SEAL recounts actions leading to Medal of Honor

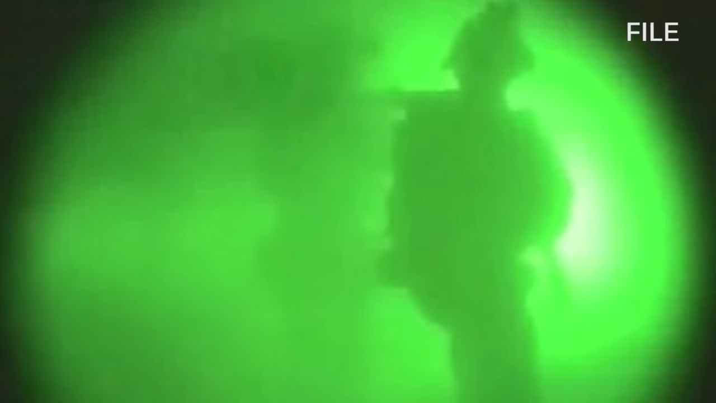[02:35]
And I had to adjust my night vision to try to get some facial recognition. At the same time, this is happening, calling out, trying to find the location of the American hostage.